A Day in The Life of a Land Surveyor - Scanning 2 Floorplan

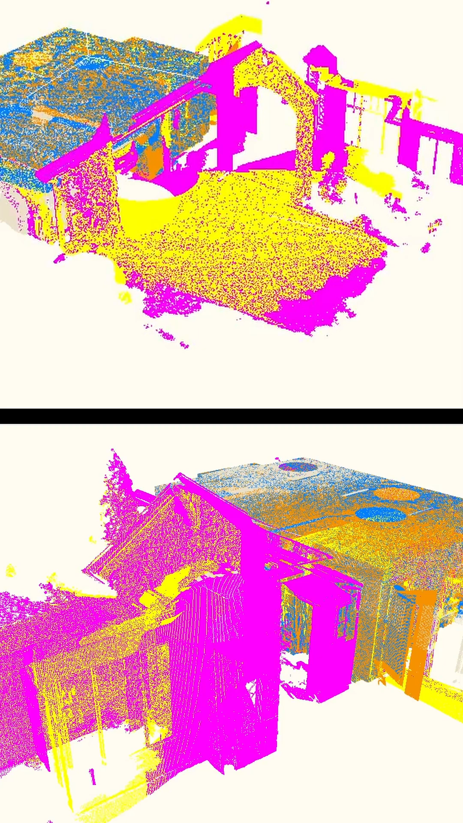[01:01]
Step 6, process your scan data so that each individual scan that was captured in the field is aligned to other nearby scans.
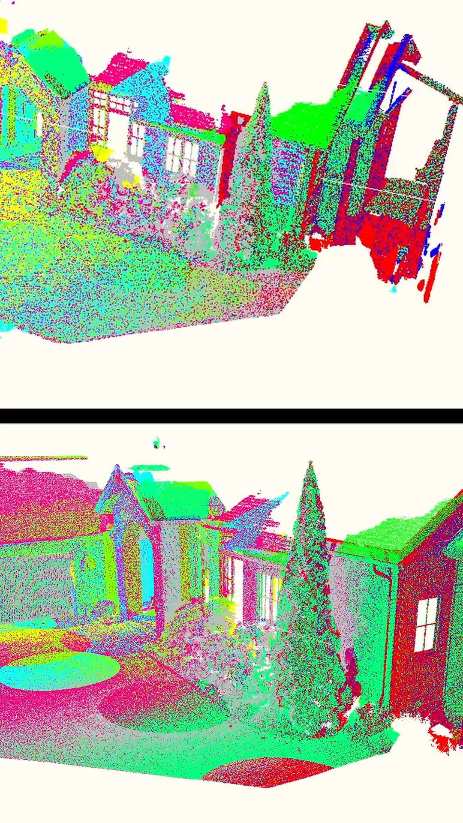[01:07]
Filter and clean your data to remove unwanted noise or reflections.
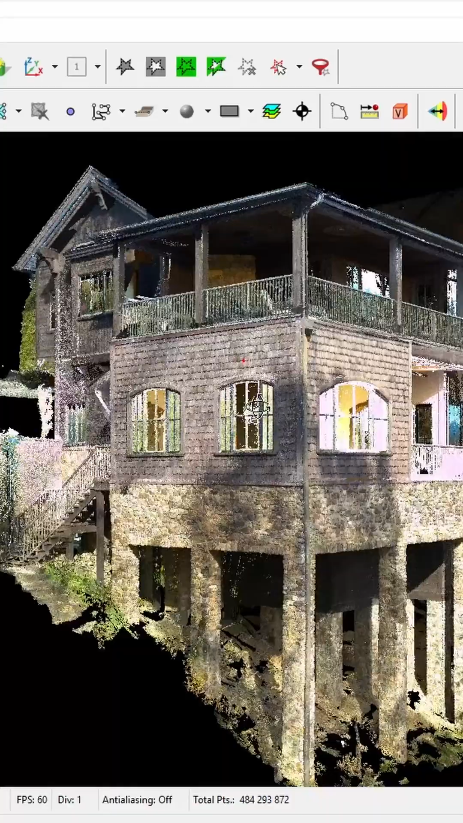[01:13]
Export that point cloud for delivery to the client.
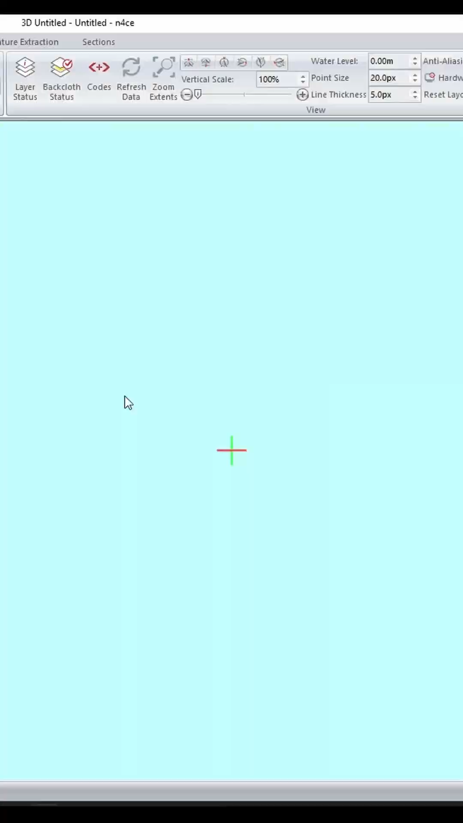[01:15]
Step 7,
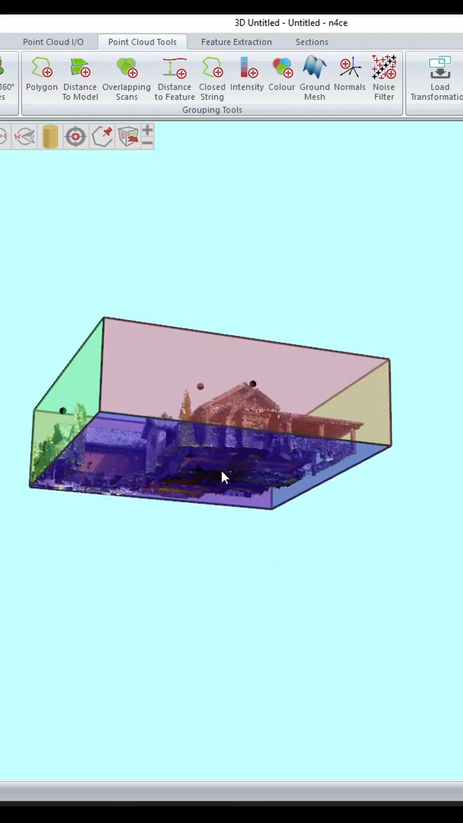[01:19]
import that point cloud into your digitization software of choice and draw up a floor plan of each floor.
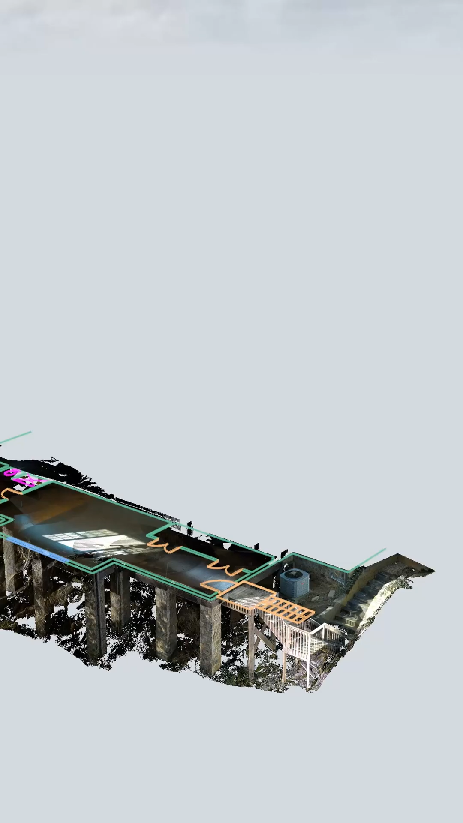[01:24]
Step 8, for the cherry on top, bring your point cloud and floor plans into Nubagon to make an animated video to show off your work to your client.